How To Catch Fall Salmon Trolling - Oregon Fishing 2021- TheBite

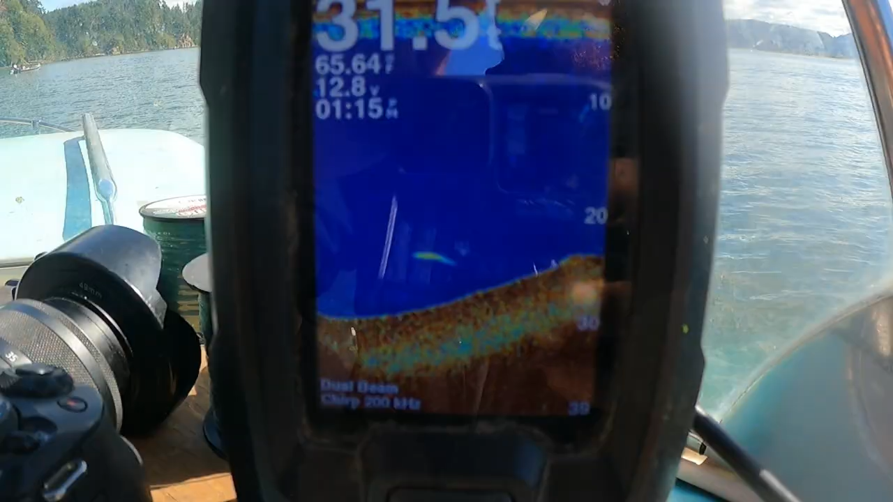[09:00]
Looks like a salmon. There's another one.
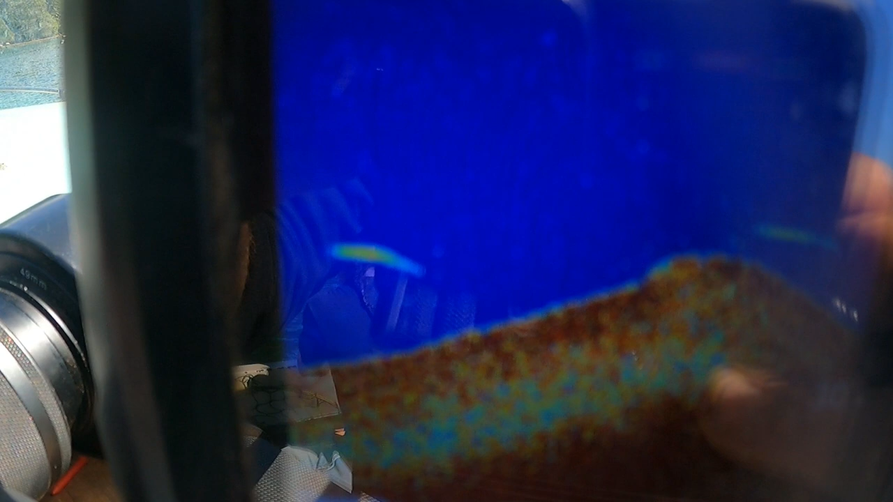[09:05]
Yep, those look like fish to me right there.
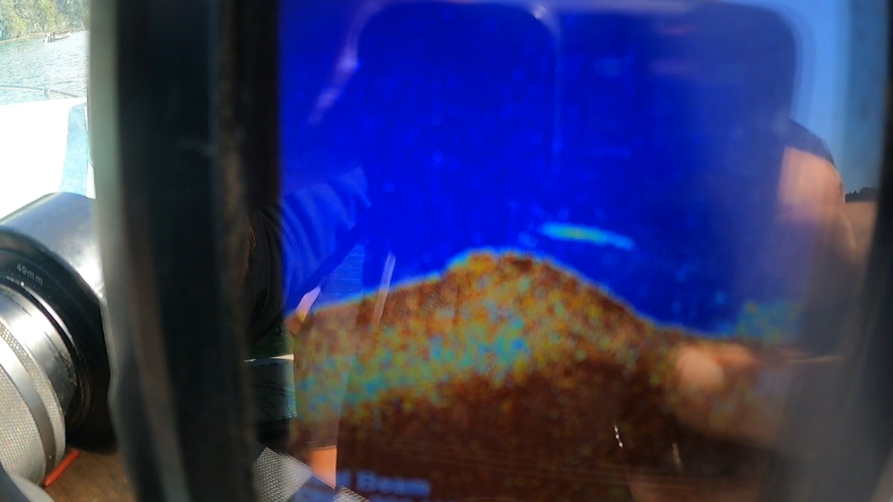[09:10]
Swimming along right there on this side of that hump. That's exactly where one would be hanging out too.